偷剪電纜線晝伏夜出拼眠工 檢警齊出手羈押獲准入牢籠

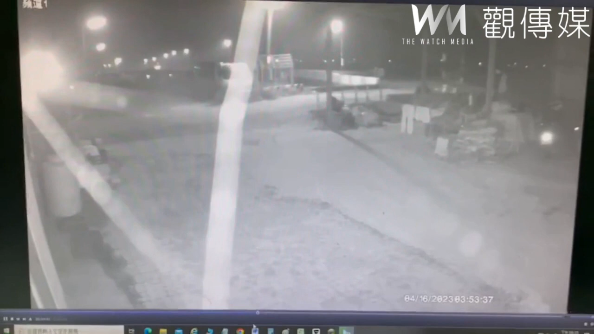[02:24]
在这个偏僻的产业道路在偷窃。那尤其我们近期哦，大甲妈祖绕境的情路哦，